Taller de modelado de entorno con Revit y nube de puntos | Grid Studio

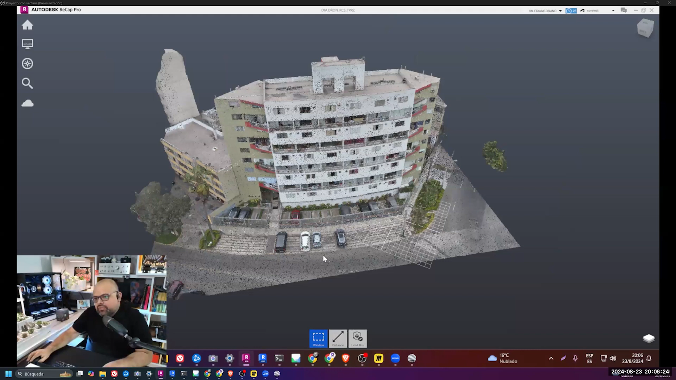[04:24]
Por ejemplo, este caso que es del edificio que estoy haciendo mantenimiento, ¿no? Bueno, es mi propio edificio, ¿no?
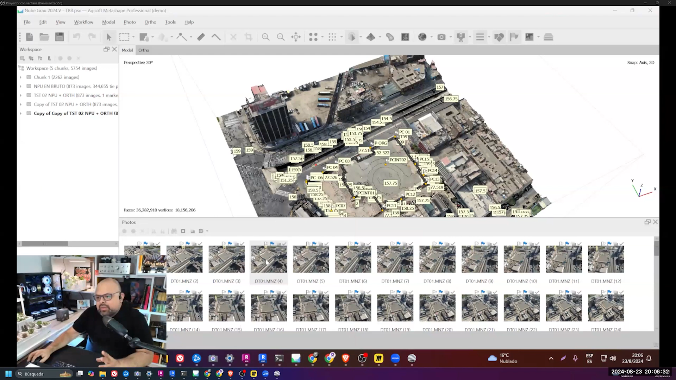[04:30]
Ahí está la oficina de gritos, ¿sí? Pero el proyecto donde estoy avanzando bastante y testeando varias cosas y lo usamos para el curso es el entorno grau. Ustedes han llevado a Rabbit desde cero, being user. Se ha creado justos de taller para que puedan esclarecer un poco lo que es la nube de puntos, ¿sí? Y los entregables. Entonces, si estamos atentos, recomiendo que haga apuntes para que ordenen sus ideas, ¿sí?
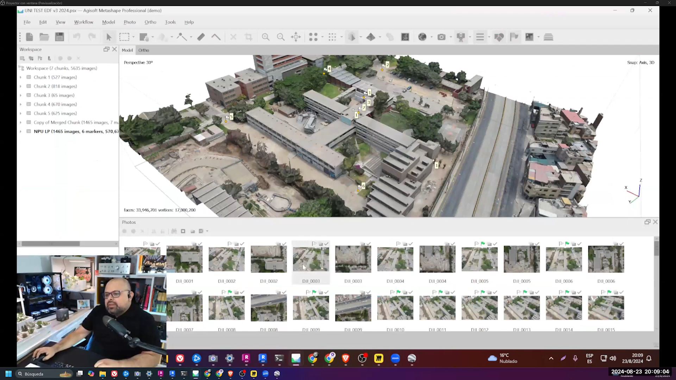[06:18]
Por ejemplo, este que está aquí se ha hecho con una herramienta que es un RTK, por ejemplo.
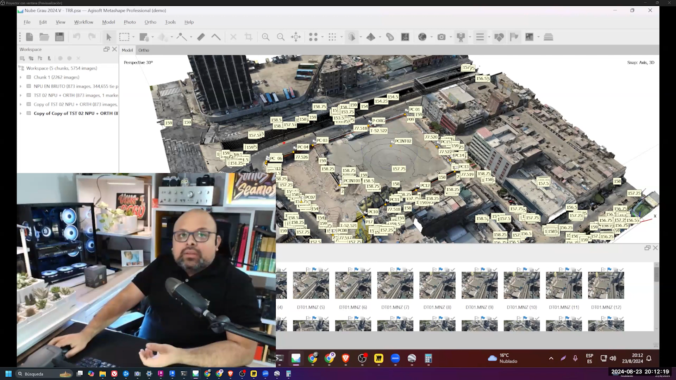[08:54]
Ahora, vamos a tomar de ejemplo lo que preguntó su compañero. Primero hay que definir los alcances y los tipos de entregales que puedes obtener. Eso justo lo vamos a ver con el IISOF. El IISOF es el software que uso yo y varios supógrafos para hacer procesamiento.
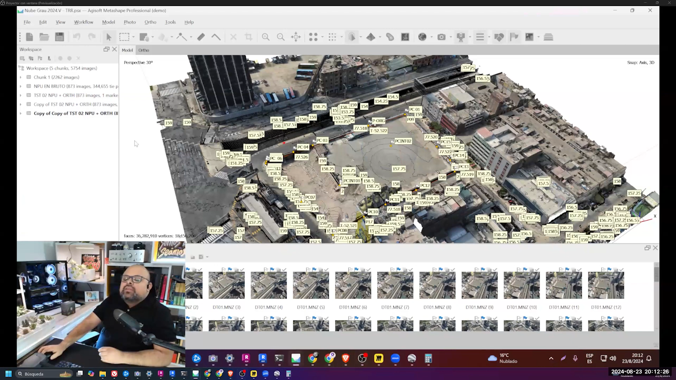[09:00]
Repito, puedes hacer procesamiento detallado, procesamiento orientado a la visualización, a las curvas de nivel y demás. Y para eso hay un plan de vuelo. ¿Ven que acá hay bastantes fotos? Hay otros que tienen menos fotos. ¿Por qué? Porque tienen objetivos distintos. Si tú quieres un detalle que al momento de exportarlo se vea súper nítido, no tengas problemas al acercarte a la cámara y que se vea mal y demás,
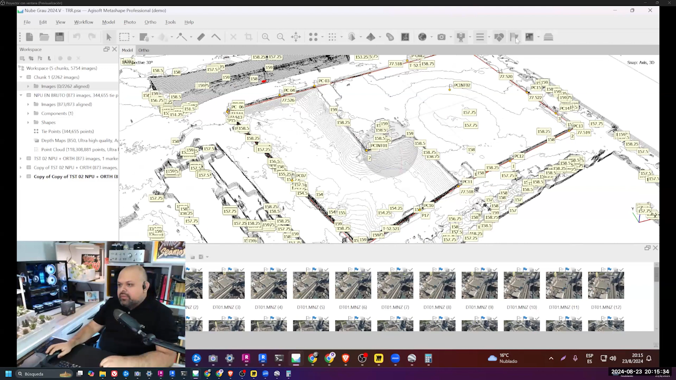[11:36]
Ahí está. Esos puntos que están ahí. Esos puntos que están ahí son importantes pactarlos. Una planificación previa.
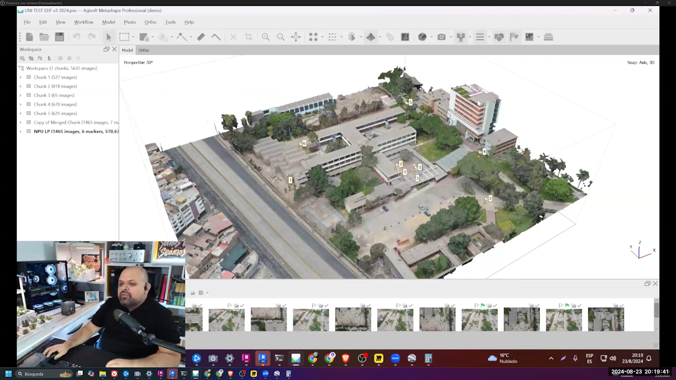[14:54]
Es más, yo tengo una versión del edificio que es de la uni y tengo su versión del entorno. Pero si la cámara estaría pasando por ahí, ves que me faltaría edificios. O sea, no me voy a levantarme esos edificios, ¿no? Sería más fácil que haya hecho una versión de entorno y una versión de edificio de la fotogrametría.
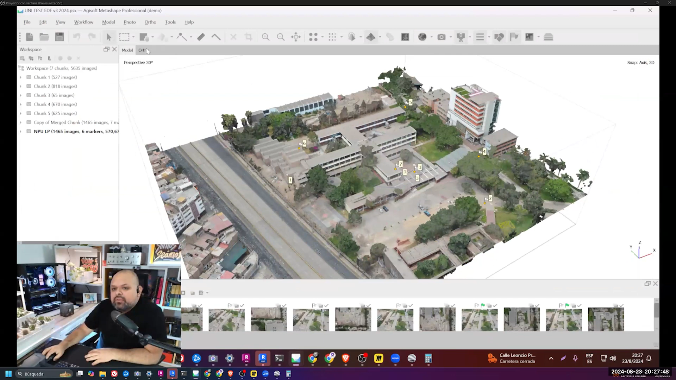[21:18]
En este caso, poder tener un entorno con que puedo diseñar y tener una ortofoto precisa.
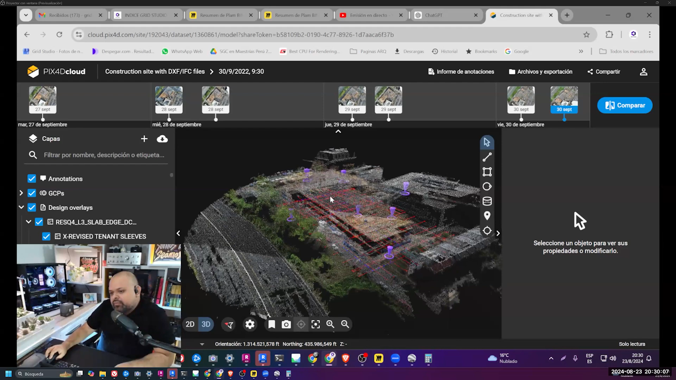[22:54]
puedes hacer un contraste con lo que vas a ejecutar en campo. Y tienes las crías o los ejes exactos para levantarlo. Ahora, acá va un tema muy importante. Si nosotros tenemos un proyecto que se va a diseñar, que es de la entidad, una entidad del Estado, es un proyecto que sí o sí se va a construir, el proyecto tiene que levantarse con puntos de control. Ya que, aunque tengas el mejor drone y no tengas puntos de control en tierra, puede ser que tenga errores. Entonces, la precisión que queremos al usar estas herramientas sea el milímetro.
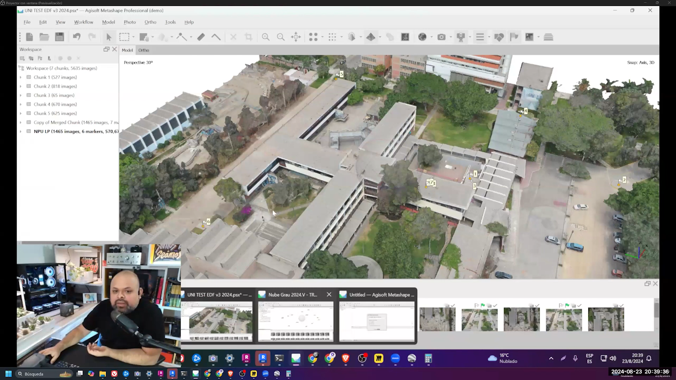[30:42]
He visto para las medidas internas en una obra, también usan fotogrametría. Lo que se usa es líder. O sea, el escáner faro, el escáner leica, es un líder que lanza 11 millones de puntos y cada punto le da esta información. Ahorita vamos a ver si encuentro el líder de este edificio.
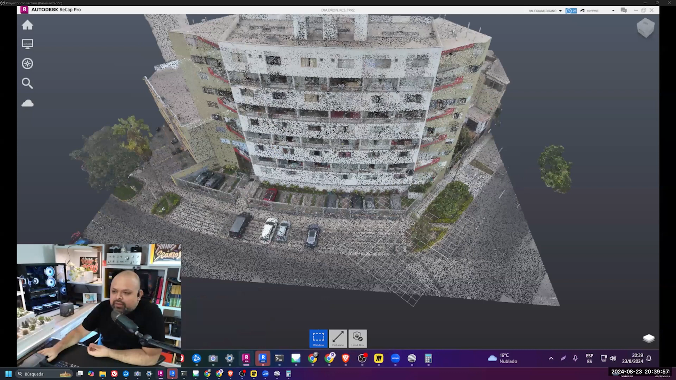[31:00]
Por ejemplo, este de aquí es Drone. Ese es Drone. Déjenme buscar si lo encuentro ahí. Lo dejo abierto, ¿ya? Como he cambiado de discos duros, creo que está en este disco de acá.
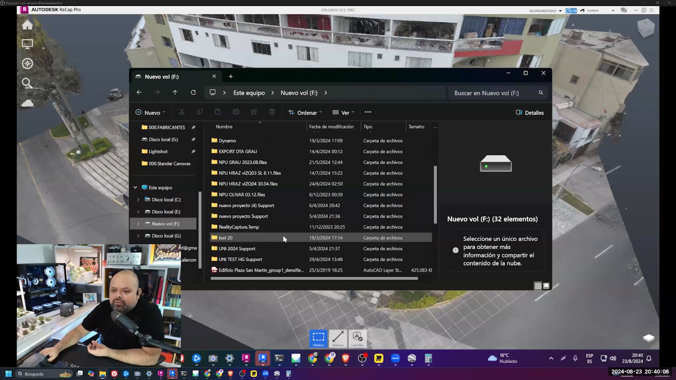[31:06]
Lo voy a dejar abriendo para que lo encontremos, ¿ya? Creo que es este. Vamos a abrir uno. Aparte de los pesos de los archivos, es otro tema. Miren que voy a explicar ahora parte de tecnología. Escuchen que esto es una noticia importante.
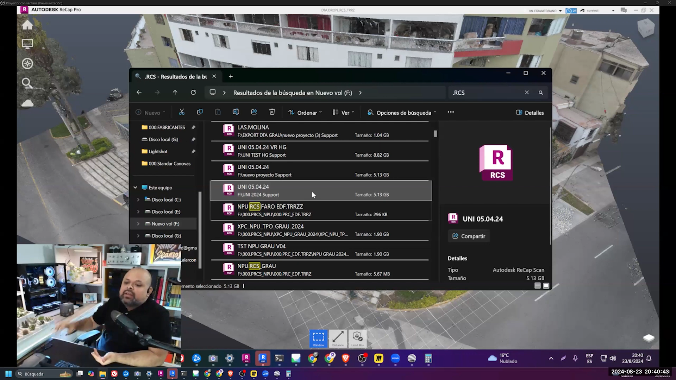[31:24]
Esta PC que tengo acá es una inversión que hemos hecho para poder digitalizar una gran parte del centro histórico. O sea, yo ya he hecho varios vuelos de Drone de casi todo el centro histórico,